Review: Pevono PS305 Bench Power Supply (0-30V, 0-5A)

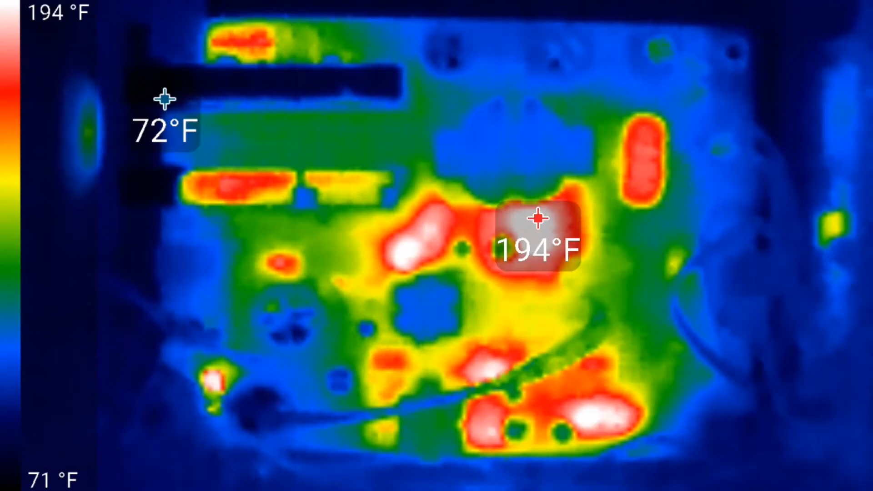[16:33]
On screen: scale top 194°F, scale bottom 71°F
You see there's one item there, one component that continuously gets hotter than everything else. It's a tiny diode.
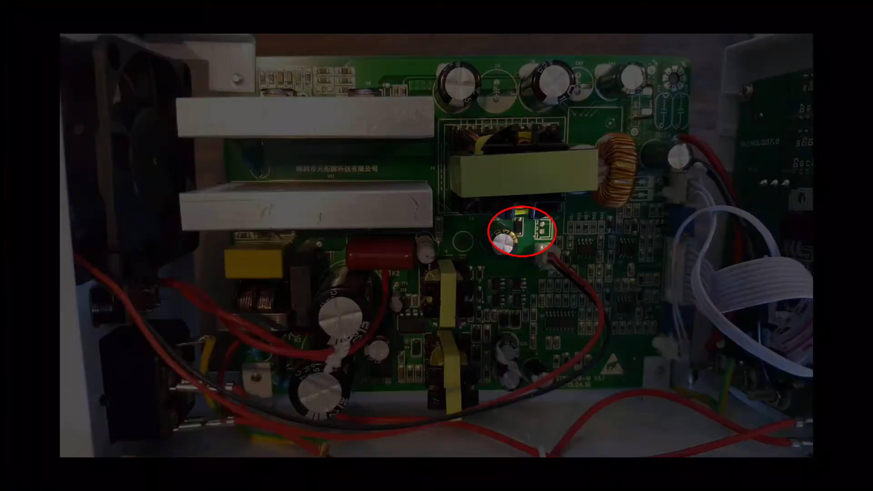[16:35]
I'm not sure why it gets so hot, but it never seems to pass 235 or so. Here's a picture of my power resistor.
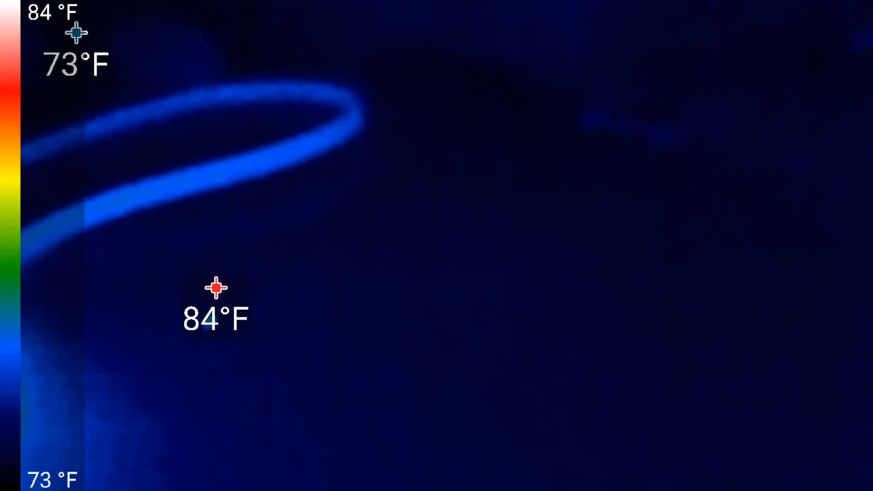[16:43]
On screen: max 84°F, min 73°F, scale top 84°F, scale bottom 73°F
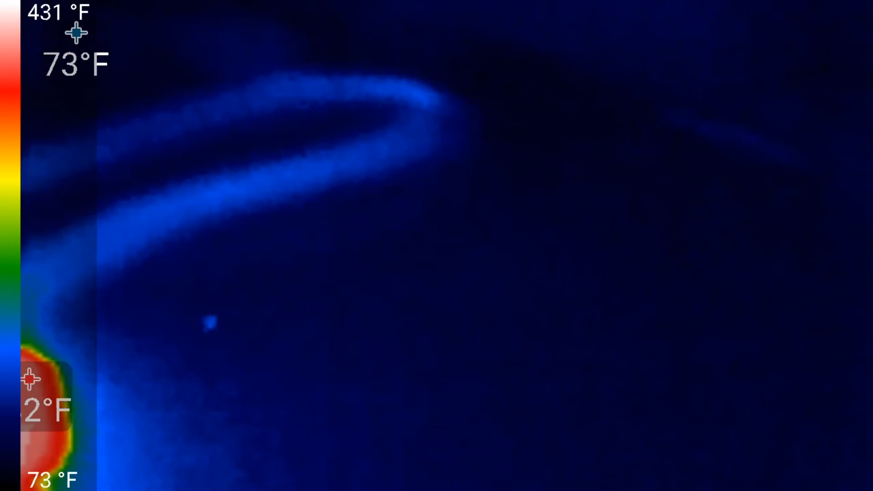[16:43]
On screen: scale top 431°F, scale bottom 73°F
Notice it got up to 626, which I think is the maximum my camera can detect. So it got pretty hot.
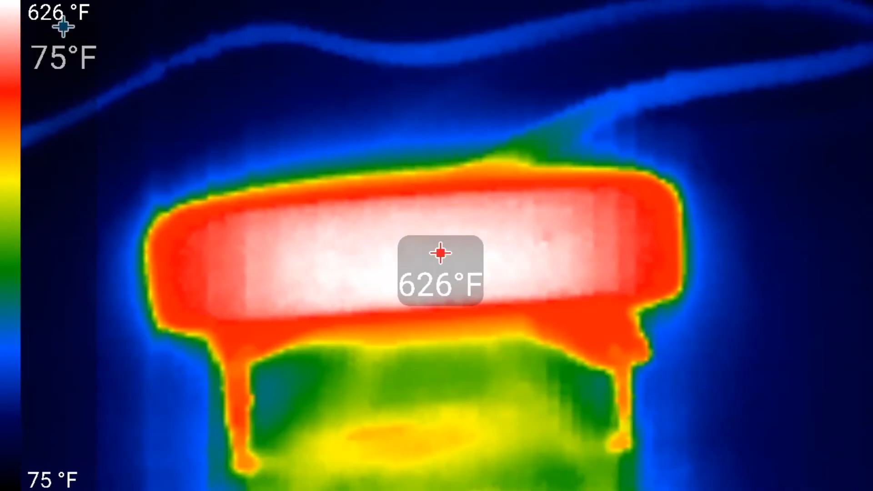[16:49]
On screen: spot 626°F, scale top 626°F, scale bottom 75°F
One of the downsides of a switch mode power supply, in contrast to a linear power supply, is the noise that's introduced on the output.